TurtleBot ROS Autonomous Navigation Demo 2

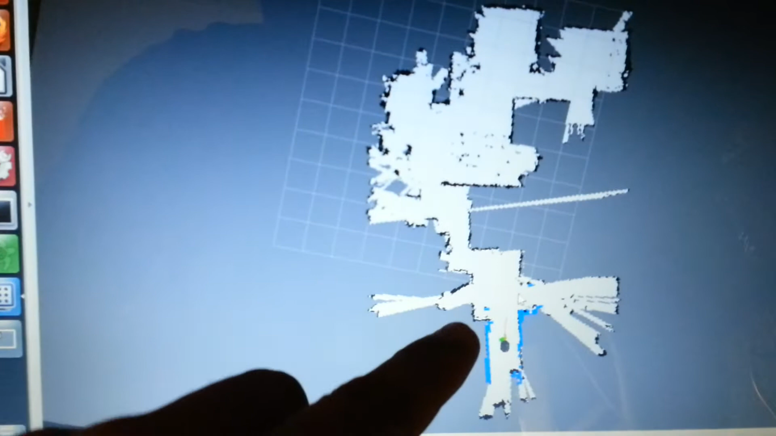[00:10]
Update Ni adalah kawasan dapur Kawasan Bekerja tadi
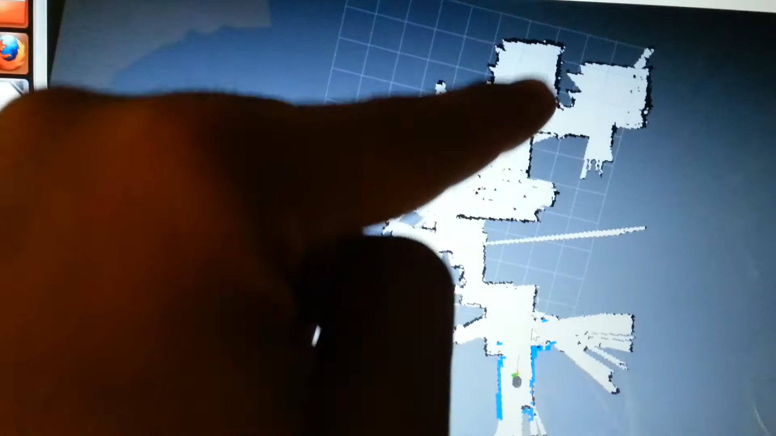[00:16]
Kawasan ruang depan dan ruang tamu Jadi Saya nak suruh dia pergi
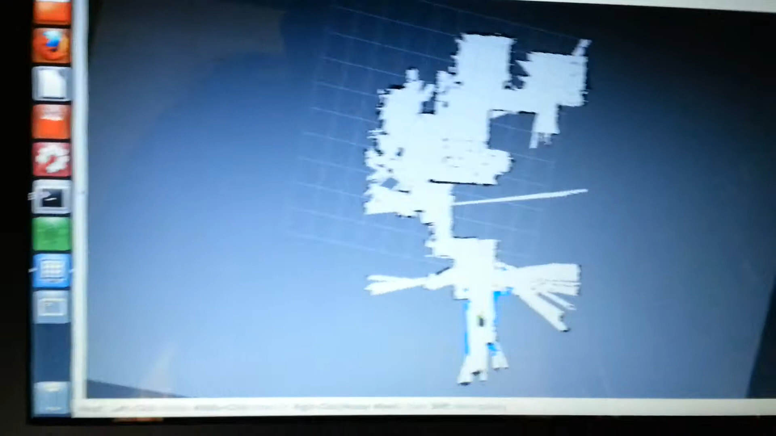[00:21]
daripada dapur Terus sampai ke ruang tamu Secara autonomous